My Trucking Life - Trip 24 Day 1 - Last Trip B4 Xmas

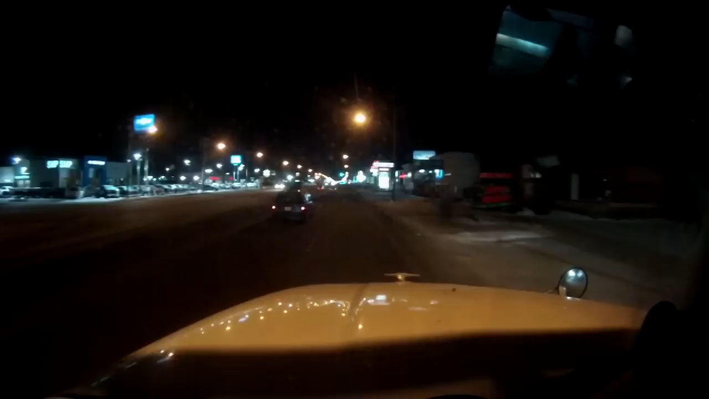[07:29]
alright, Saskatchitoon, Saskatoon, Saskatchewan, this is where our resting place is gonna be tonight, if there's room for us at the inn,
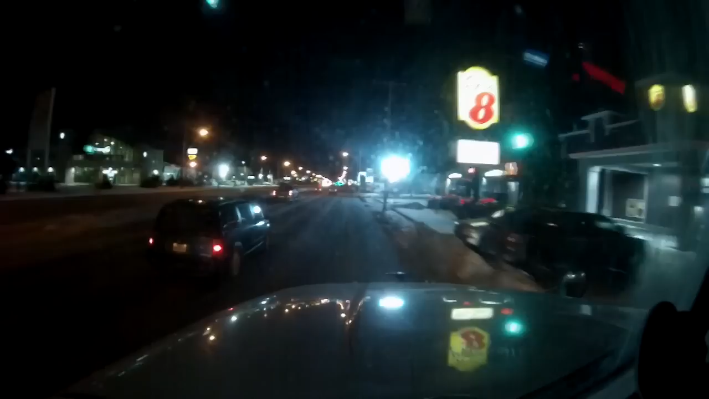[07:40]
gonna be going to Flying J Trucking Stop on Idlewild Drive, north of the city, if there's no room there, we'll be meandering our, meandering our way over to Husky Truck Stop, down the road there, whatever that road is called, it starts with the M, I think, figure it out, why are there lights, really, that road isn't even open, why haven't they, like, disabled these lights, they have that road blocked off for construction, crazy,
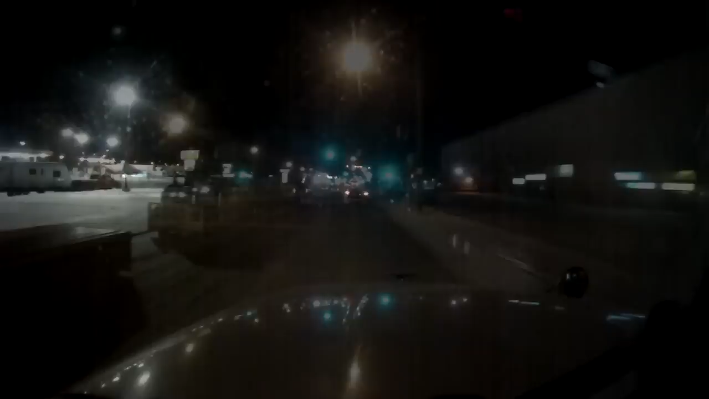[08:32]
alright, well, we've arrived at the inn, the fact that all these trucks are parked all the way out here is not a good sign,
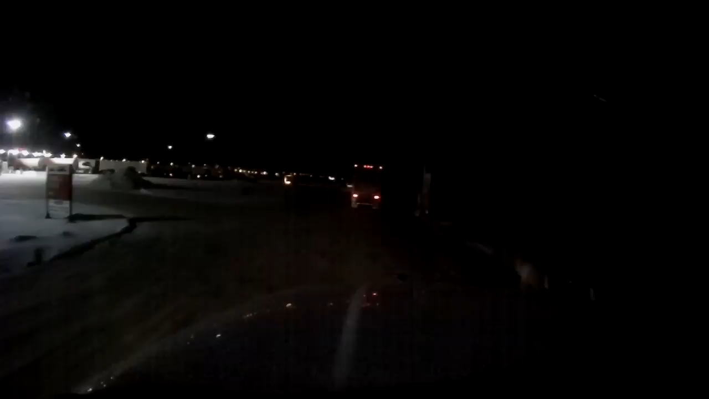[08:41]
probably means that it's packed, full house in the actual parking lot, there's Mr. Pike's in front of us here, taking her super wide, there's two 53 foot trailers behind him, at least I know he's not gonna take any spot from me, I don't even know where they stopped for the night, they have,
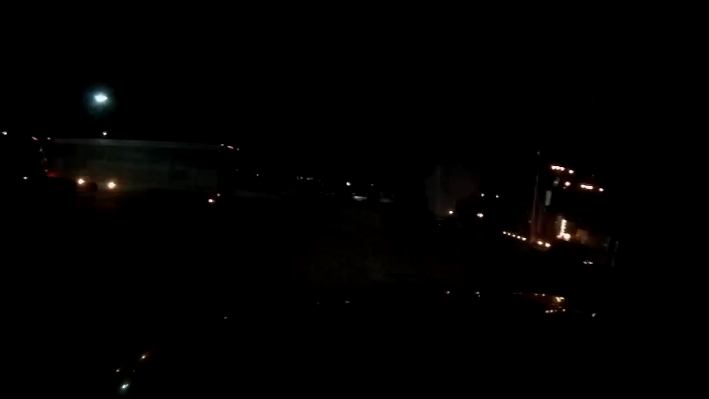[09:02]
like, special stops for the night, where it's, uh, like a drive-through parking, sort of, like drive-through camping, okay, well, there's a spot beside that guy there, that's my backup, if I don't find any, let's troll around the parking lot here for a little bit, look for your parking spot,
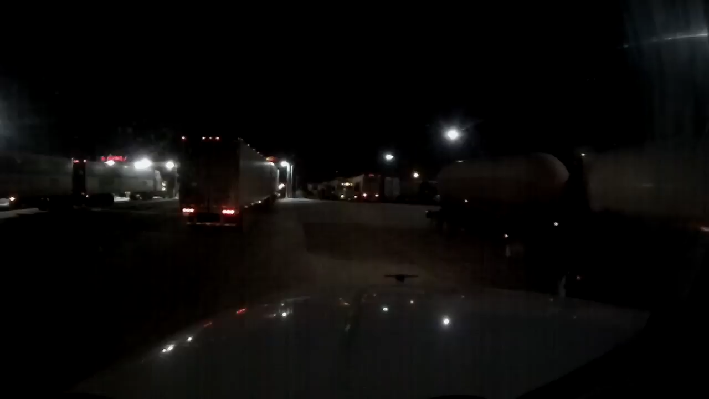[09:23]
trollin' for a parking spot, dun, dun, dun, dun, dun, dun, dun, this would be a driveway here, Mr. Big Freight, thank you for parking right in the driveway, at least we can still get through, whatever, what is Mr.
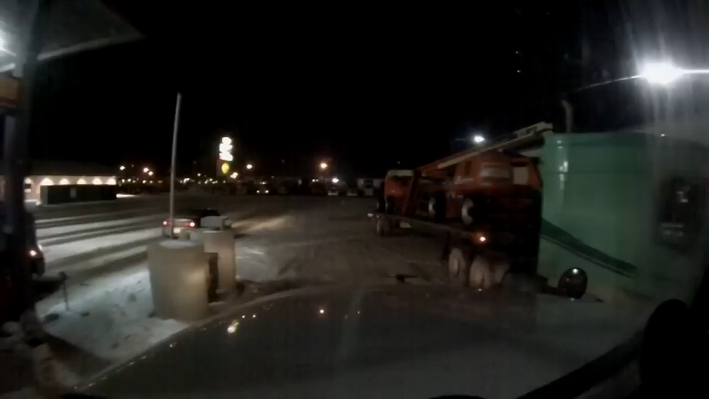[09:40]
Four Wheeler doing over here, what are you doing there,